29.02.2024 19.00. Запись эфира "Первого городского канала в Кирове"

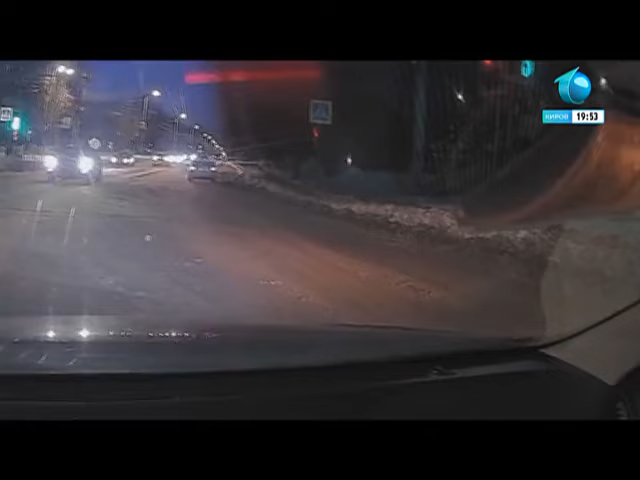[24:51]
Он не захотел стоять в левом ряду, а объехал всех по правому ряду и выехал на перекресток. Н706РК. Привет передай.